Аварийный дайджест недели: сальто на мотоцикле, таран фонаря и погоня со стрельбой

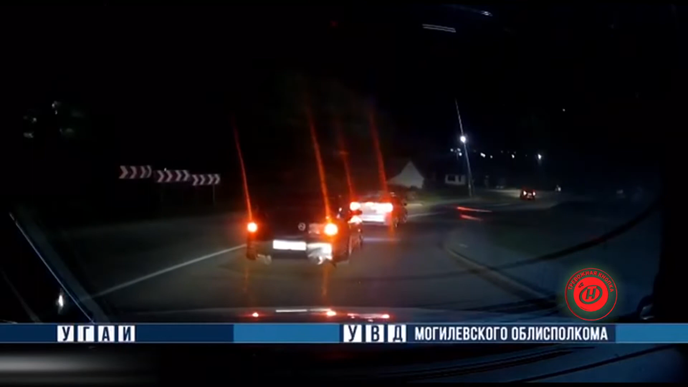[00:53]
Хонда. Стоим, стоим, стоим. Могилев. Хонда проигнорирует требования ГАИ и даже попытается сбить инспектора. Патруль начнет преследование, в котором гонщик-беглец не справится с управлением и врежется в припаркованный автомобиль. У 19-летнего водителя в крови обнаружат 2,2 промилле алкоголя.